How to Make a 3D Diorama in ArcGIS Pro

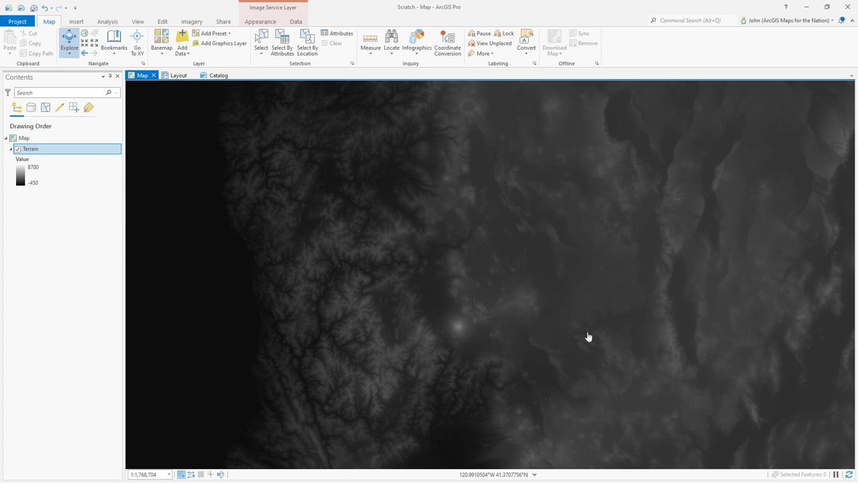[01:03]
Thanks to the heroic Rajinder Nagi, who manages all these different sources and puts them into this single image service that scales with you. Here is Crater Lake, Oregon. Actually, one of the most beautiful places I've ever laid eyes on. Outstanding.
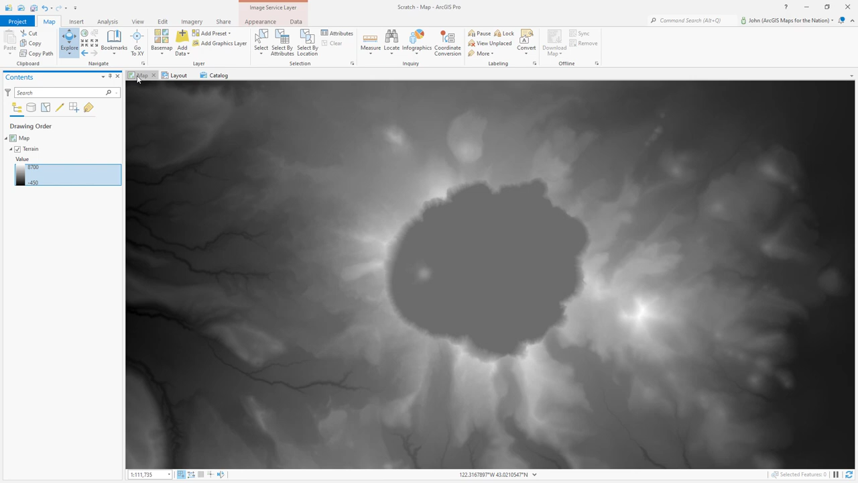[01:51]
Now I want to export this as just a single extraction, an isolated static image from this image service. And here's a trick I'll show you. I'm going to pop this out, and I'm going to make it roughly square.
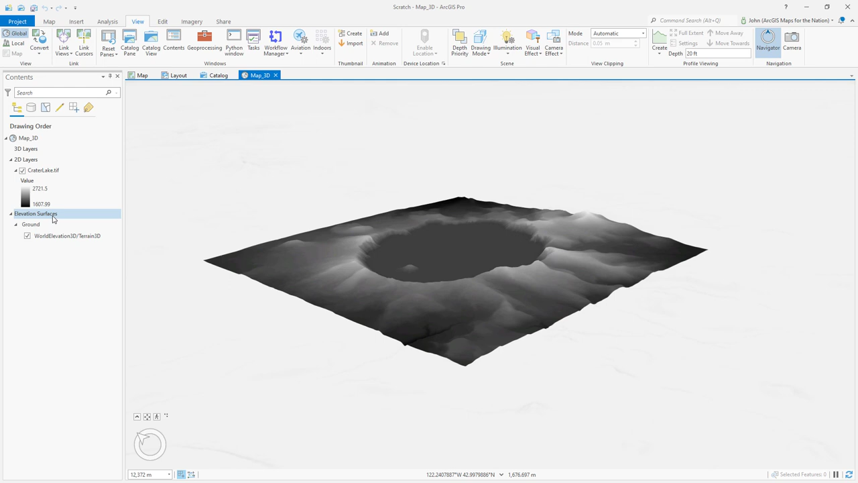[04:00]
That's because our elevation I choose this ground elevation, and I go to the appearance tab.
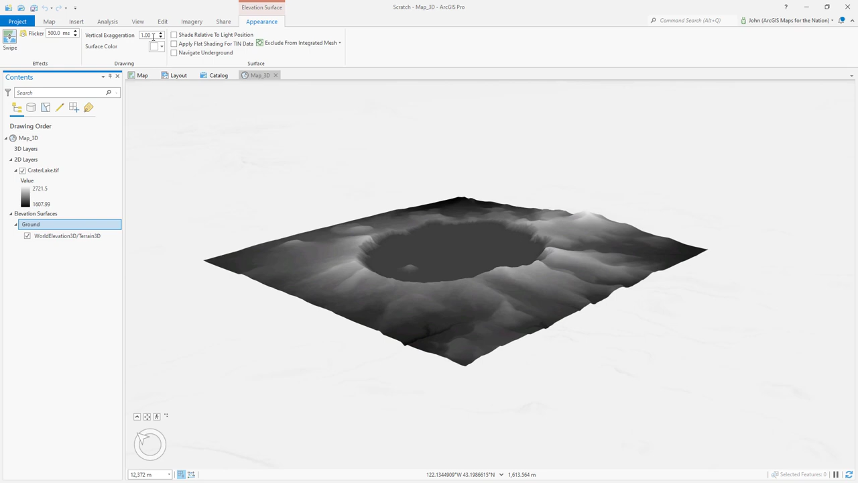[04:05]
There's no vertical exaggeration happening. I'm going to give it some. Let's see what 10 looks like.
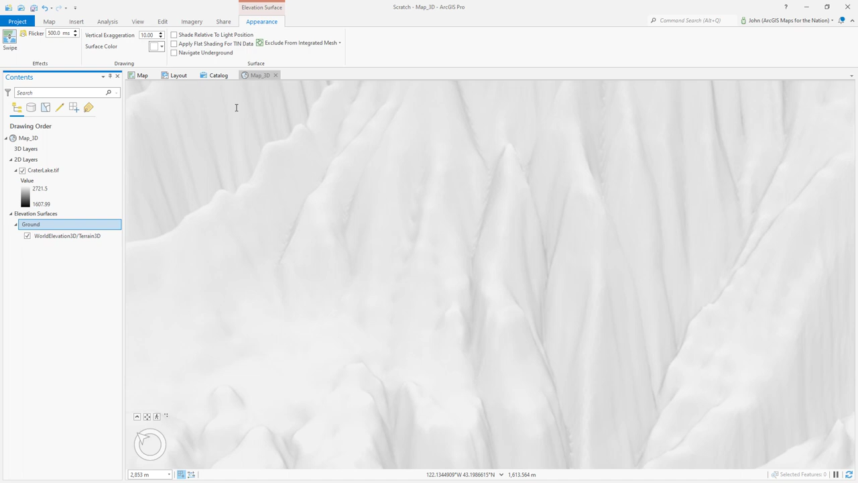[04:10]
Holy smokes. 10's gonna be too much. Where did you go, Crater Lake? There. Um, 2?
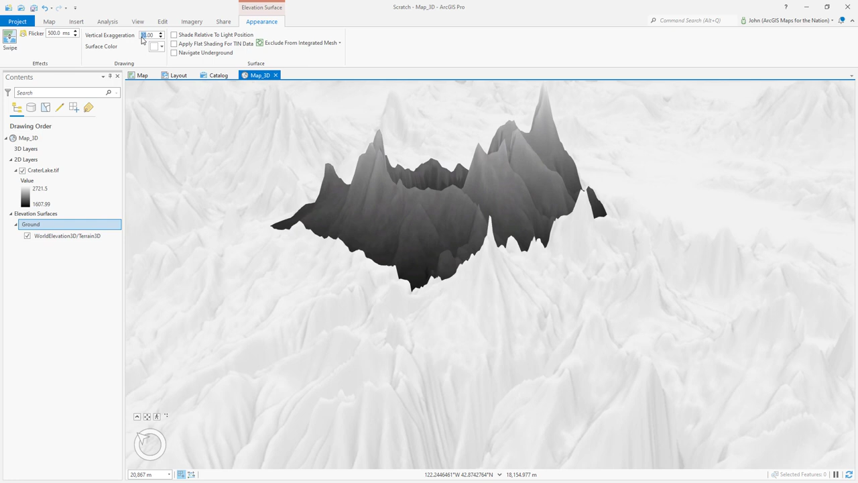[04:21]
Good grief. Mmm, 5. We're getting somewhere. That's still too much.
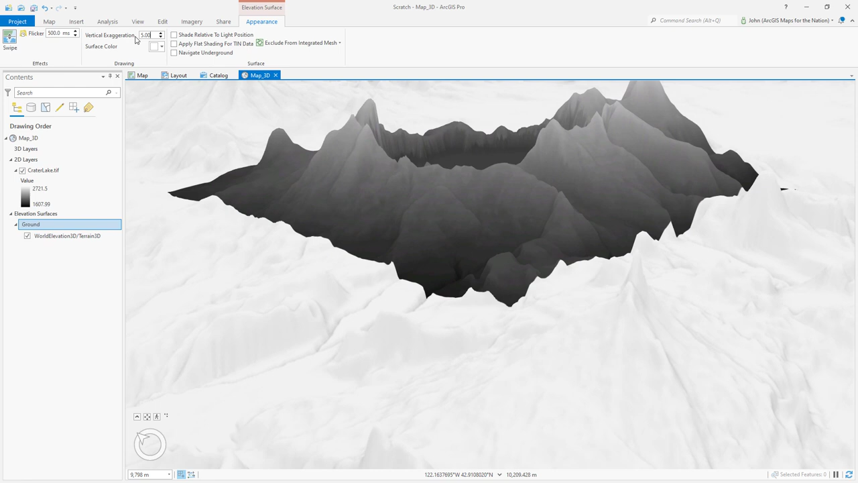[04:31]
What if I switch this to, geez, 3. Okay, this looks good to me. I like it. Now I can still see shading of the elevation and terrain around my area of interest. That's because this is a global coverage and it's going to throw shade all over. It doesn't care that I just have one layer here.
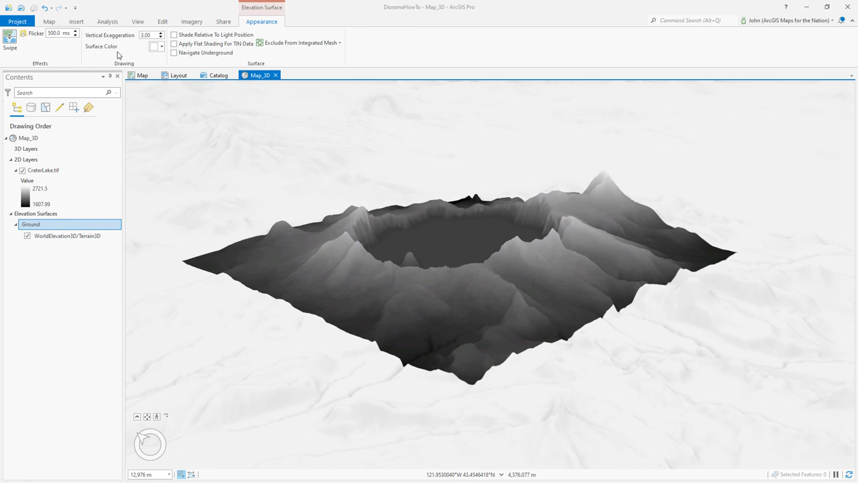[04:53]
So what I need to do is change the surface color from white to transparent.
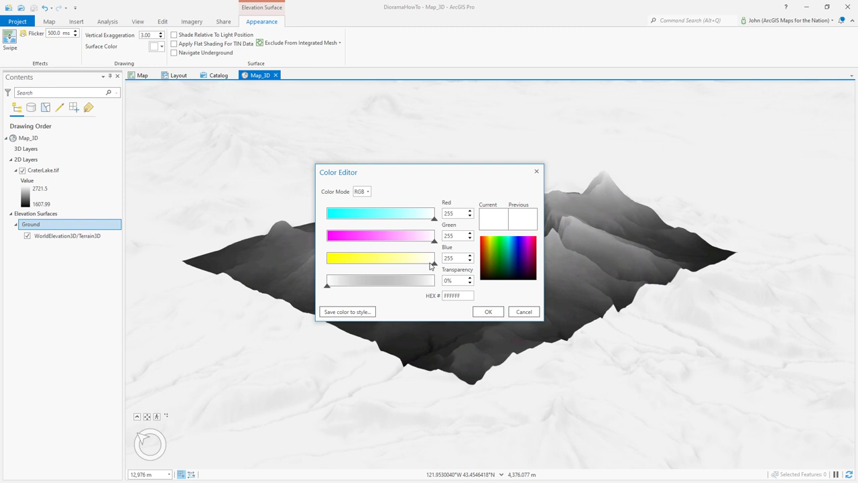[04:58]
I'll open the color properties and I'll just make it 100% transparent.
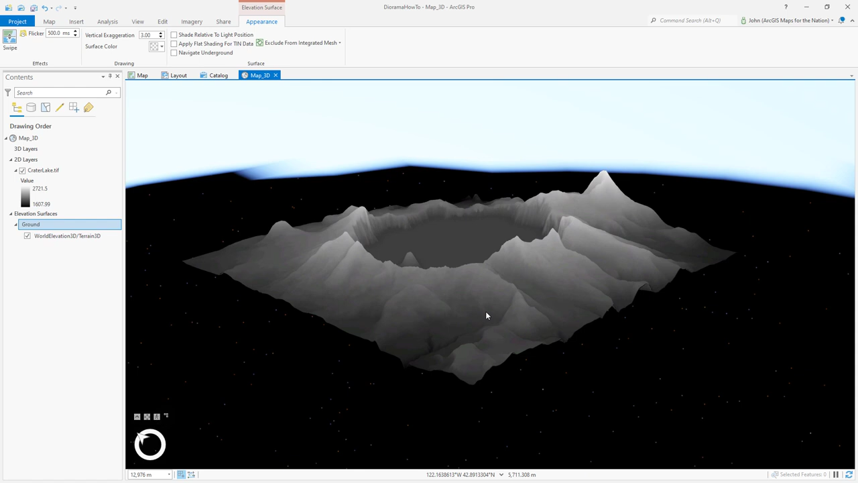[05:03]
Now I have a crater lake elevation floating in space. How do I get rid of this? I'm going to double click my 3D map. Double click to open the properties and in the illumination tab,
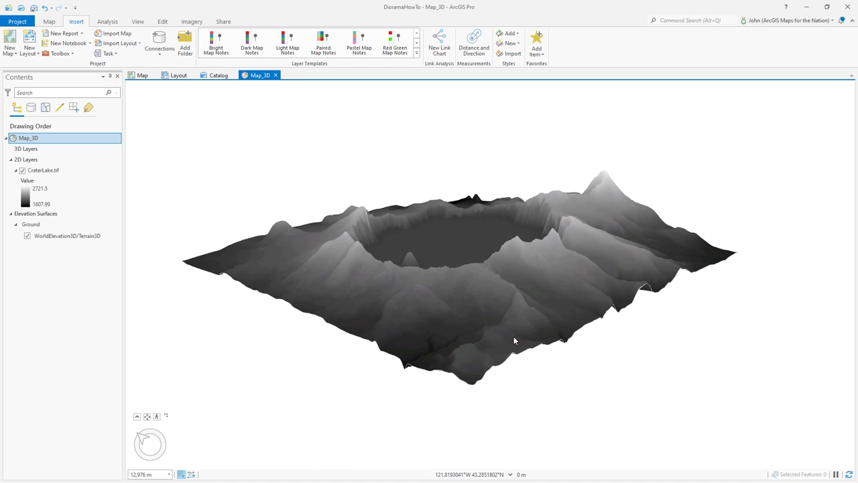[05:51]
Here's my screen size layout. I'm going to insert my map frame
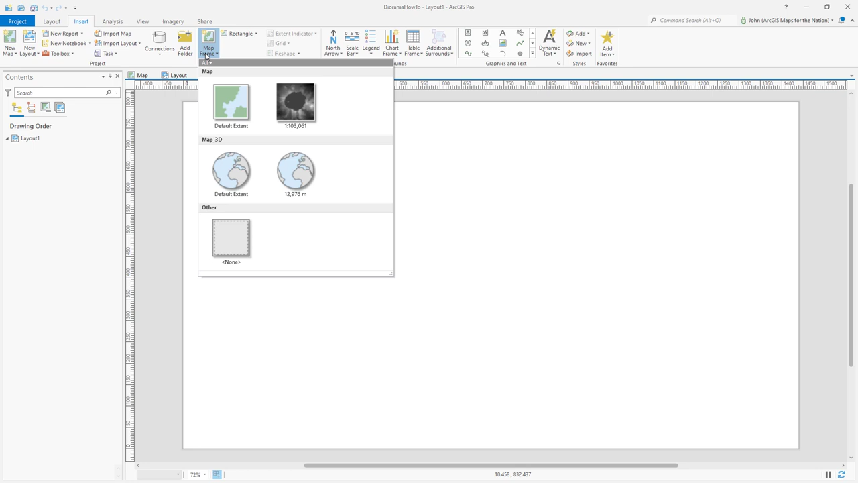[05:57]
snapping to the corners.
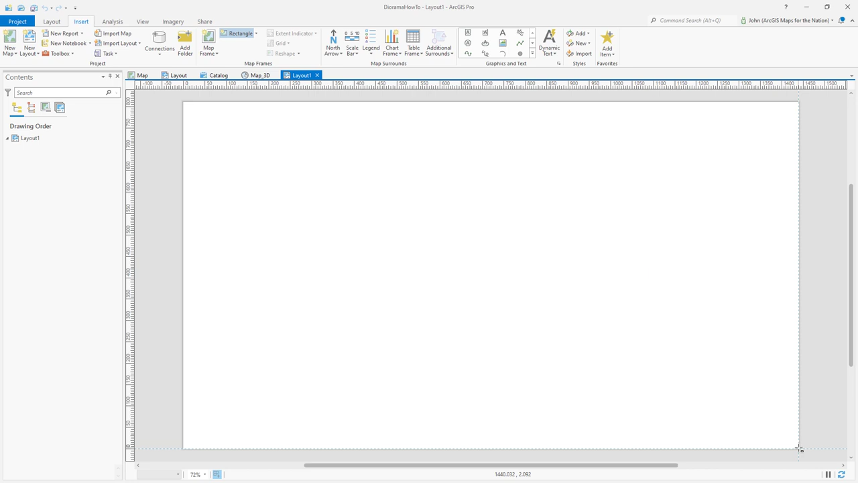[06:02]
And if I want to reposition it, if I just click and drag, Oh no, I moved my whole map frame. Control Z to undo.
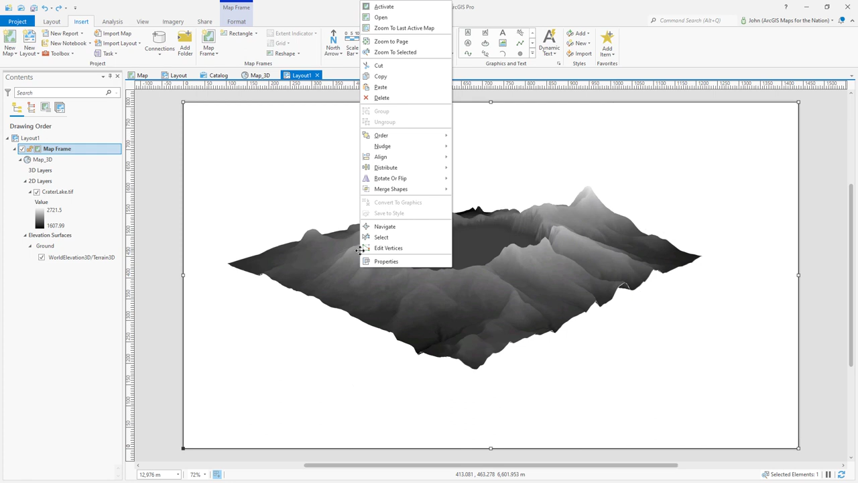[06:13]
I'll have to activate this right click, activate this map frame. Now I can navigate within it, right? So I'll get this set up just so I'll right click and drag down to zoom in. And I'm just going to kind of center this. I'm going to be adding a little bit of decoration down here. So I need to give it a little bit of room. And if I click the scroll wheel and move it around, it gives me a lot of degrees of freedom. And that looks pretty good.
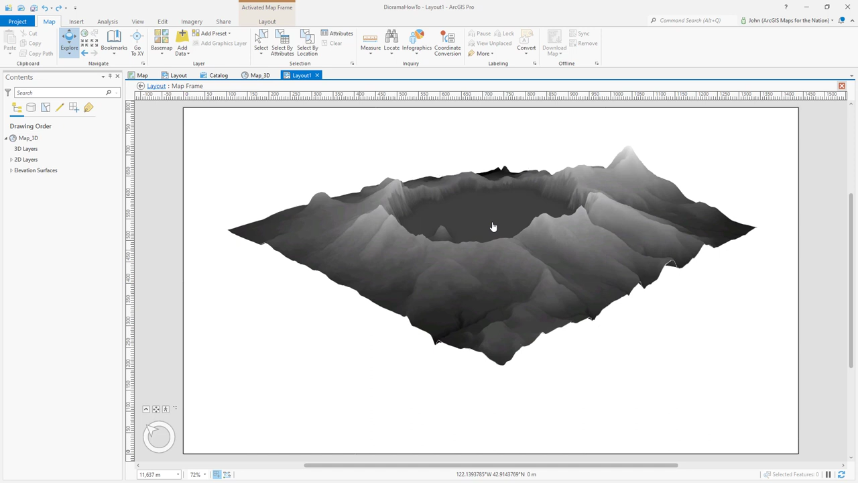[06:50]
You're going to have a dynamic looking layout. If your front corner and your back corner are sort of aligned with each other in imaginary space. Okay. I'll exit this. And by default, I've got a black outline around my map frame. I'm going to get rid of that. I'll double click this and a little paint brush option here. I'll set the border symbol to no. I'll close it. Now there's no black border around this.
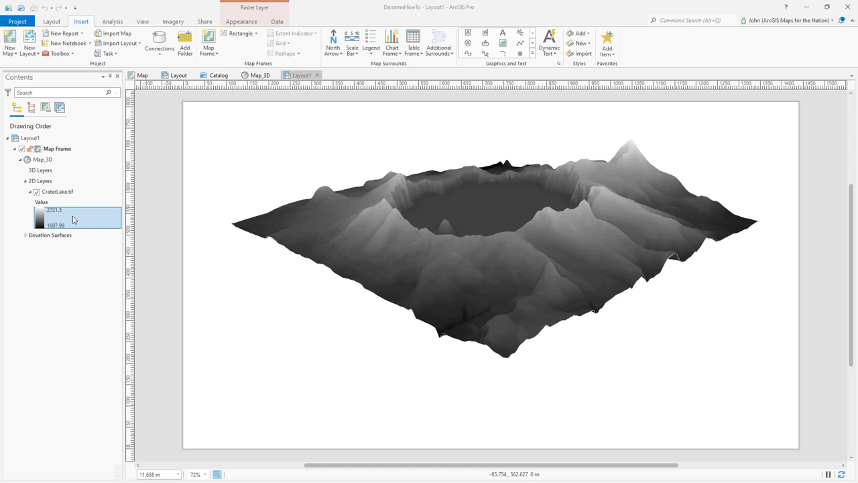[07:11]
Tell you what, let's make this terrain look cool instead of black to white.
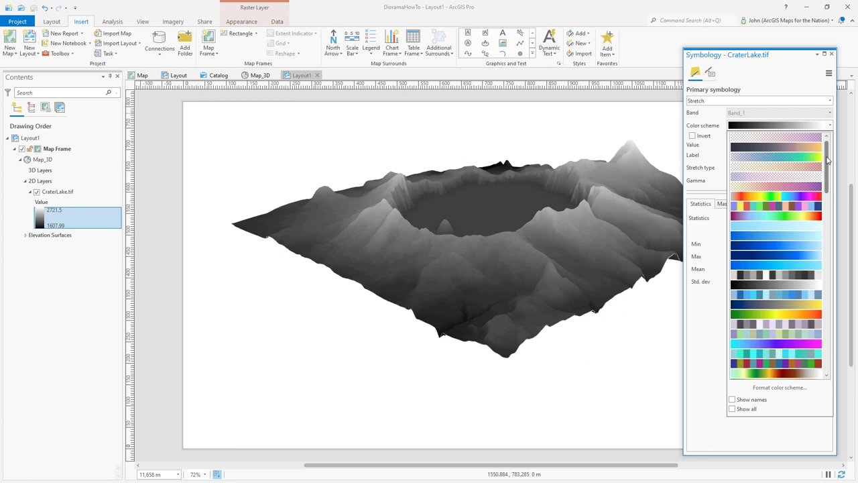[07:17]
Let's use one of the Veritas color schemes called magma. Yes. It's so fun. It's a little flat though. I mean, even though it's bumpy, of course, we don't have a hill shade happening yet. So I'm going to go into the imagery tab and I'll choose raster functions. And in the service group, there's something called hill shade. And I'll choose my crater lake elevation model and I'll just leave it all default and say go. And now I have a luscious
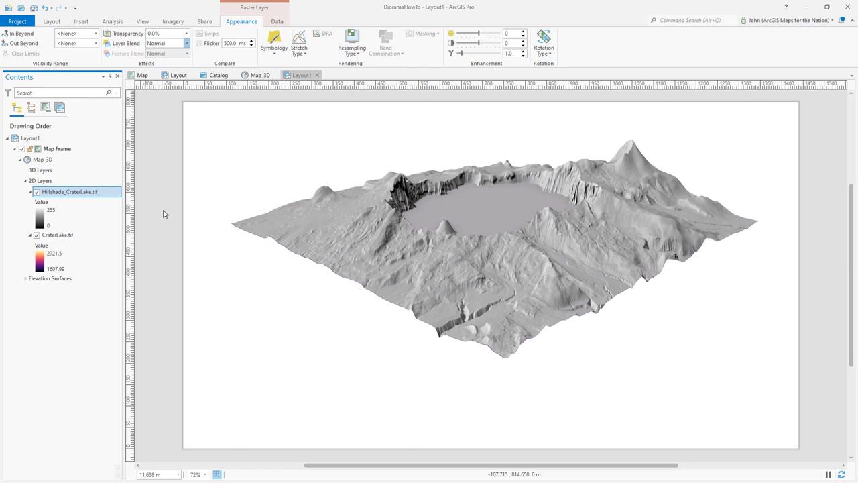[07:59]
sculpted hill shade terrain on top of my, oh, but it is on top. I can't see it. Oh no. I'm going to go to the appearance and the layer blend. I'll choose soft light. And there, it's a little bit low contrast. So I'm going to open this and instead of a stretch type of none, I'll choose standard deviation and force some contrast.